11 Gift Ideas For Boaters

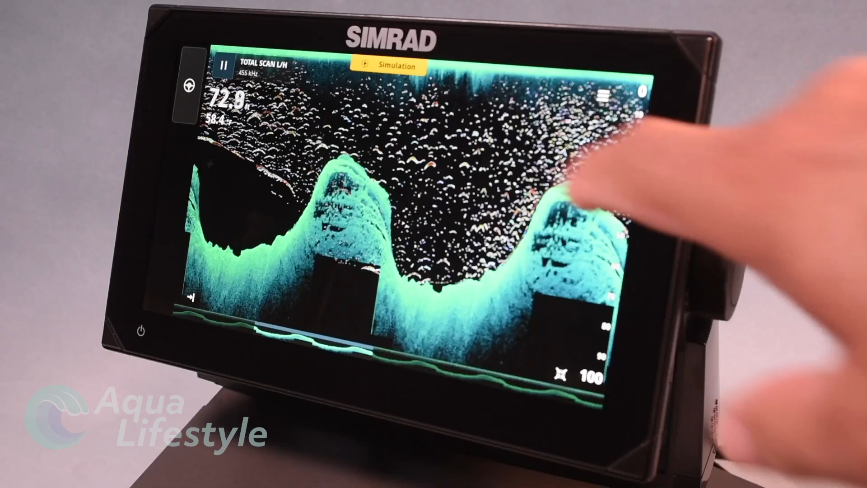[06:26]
and side scanning built in and with live sight and active target capability. Along with some of the best charting available, this display will make your boater's day on the water much more enjoyable. Easy to set up and use.